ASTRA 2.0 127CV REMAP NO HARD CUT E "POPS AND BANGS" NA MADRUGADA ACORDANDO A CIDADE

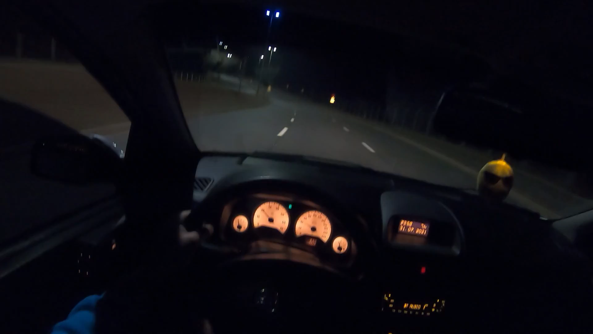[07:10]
diferente do cabo Que quando você vai afundando Afundando é progressivo Você vai abrindo a borboleta Progressivamente né Diferente Um pouquinho aqui ó Ó Espetei uma primeirinha aqui Pisei tudo Subida né Aqui é uma subida bem grande Eita Tá escuro aqui hoje Até tirei o pé
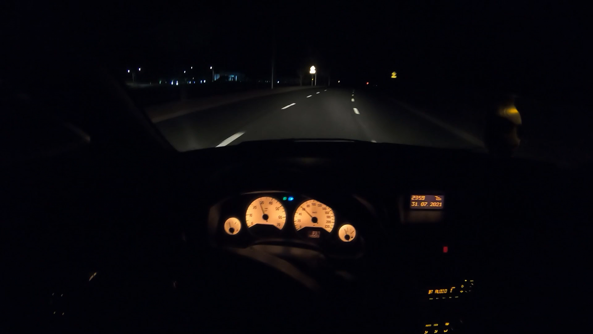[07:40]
Nossa Normalmente aqui é tudo Aceso Que estranho O que será Será que é só esse pedaço Tá divertido demais Tem gente ali Cara Como se alinha o carro A diferença que faz Ó galera Carrinho Gostoso Cara De andar Ó